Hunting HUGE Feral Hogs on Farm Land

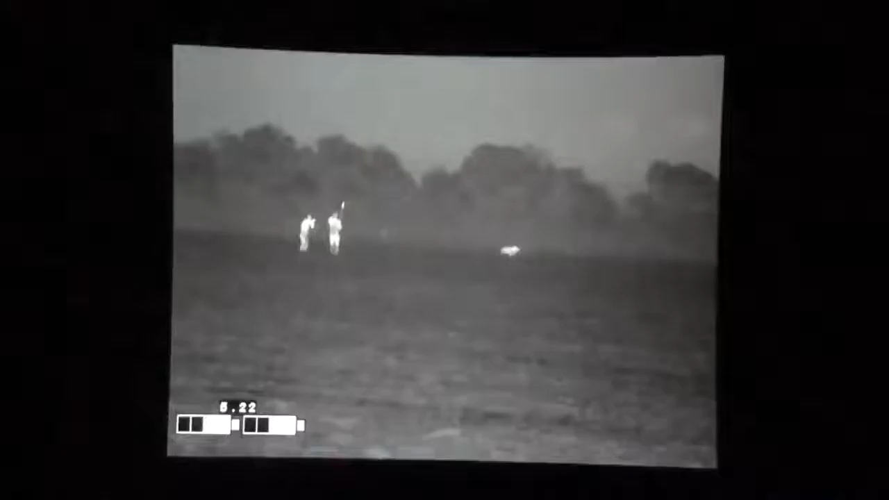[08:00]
Shoot him again. Shoot him again. Nah, he's done.
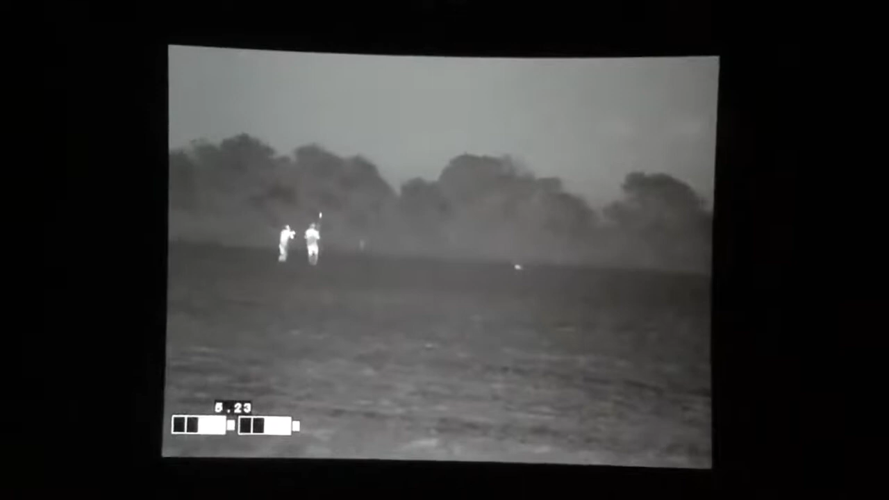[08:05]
Dude, that's another 300 pounder. Golly, man.